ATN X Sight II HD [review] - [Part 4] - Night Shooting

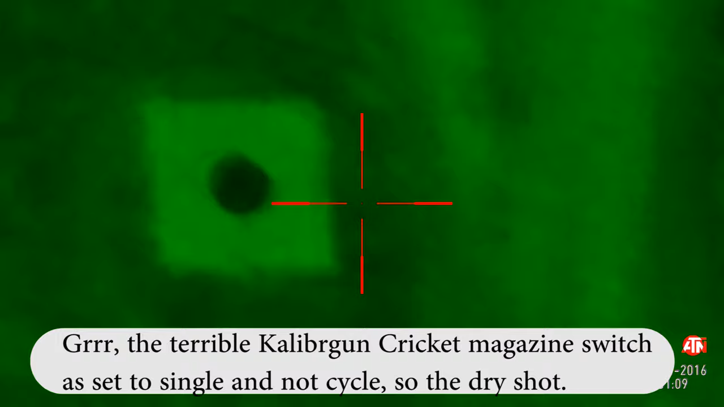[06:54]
okay so that's the first shot that looks like we hit the target no problem I think I can even make the shot out
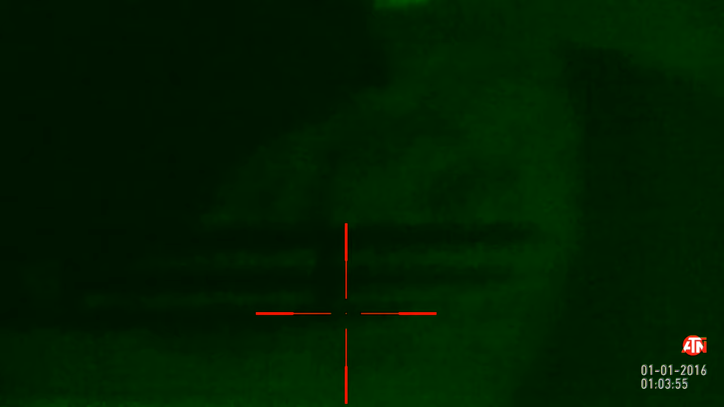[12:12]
yeah I will really struggle because I know there's a farmhouse over here I can just about make out the farm and that is a hundred yards away that farm buildings we can see there so I just really wanted to give a quick test and just about make out the buildings yeah that's a hundred meters away hundred
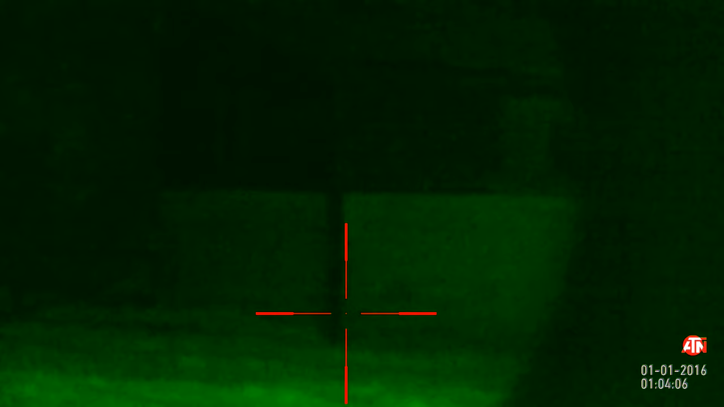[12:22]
it's about hundred meters away those buildings so we can see them there and we just scan around a bit
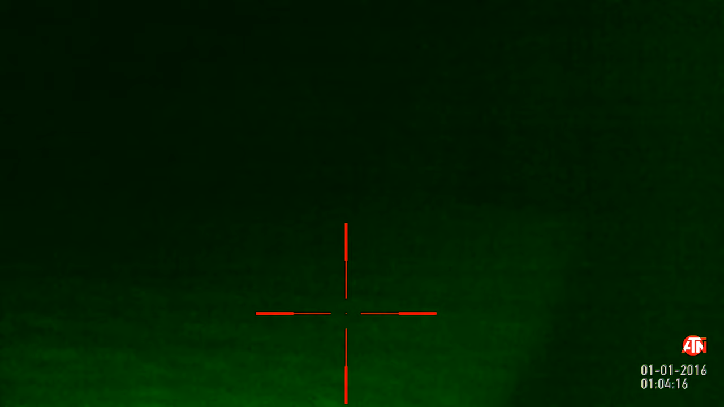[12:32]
yeah so proper structures yes you can see with the standard torch about a hundred meters and it's not properly dark at the moment now I'd still do have this on low intensity for the sensitivity so it's down on
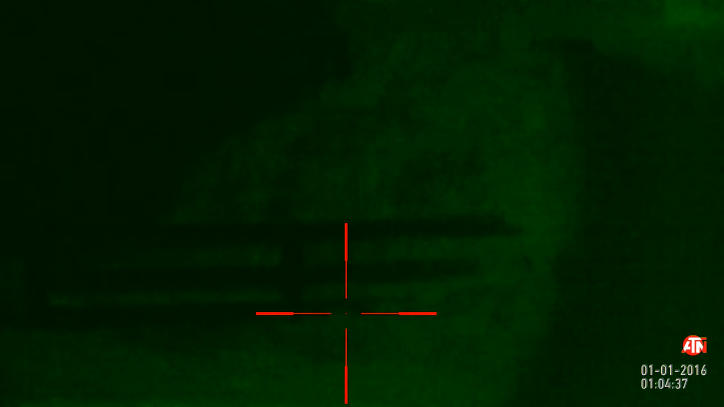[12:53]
low it might help if I crank that up a little bit but I don't think it's going to make that much difference but no doubt if you put a proper IR torch on here you will see a lot lot more
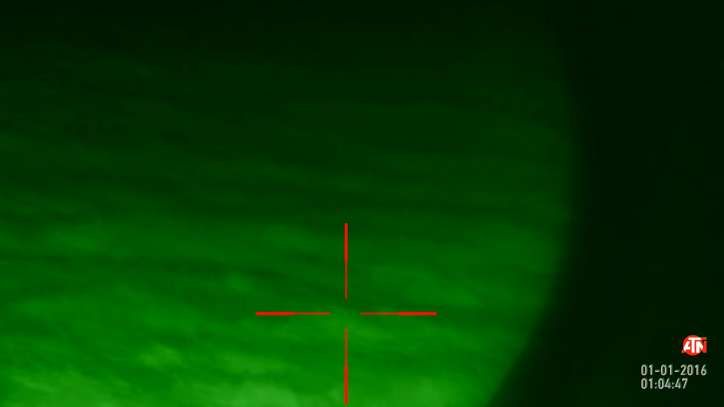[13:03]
and I don't think it's the camera that's got the problem it's just my torch here but like I said that was pretty much well known before you haven't got any further with this